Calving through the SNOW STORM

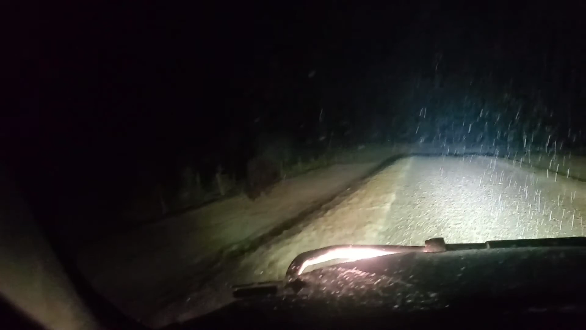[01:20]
Are you kidding me, Bull? What are you doing? Boom. They're everywhere out here. Guys. Really? 2.30 in the morning? It's pouring and snowing? Hey, look it. What a blessing. There's one inside. And we're getting moisture. Let's get them in this little wall and find out where they got out. Poor snow and rain. I think this guy's causing all the issues. I'm not going to get put this down.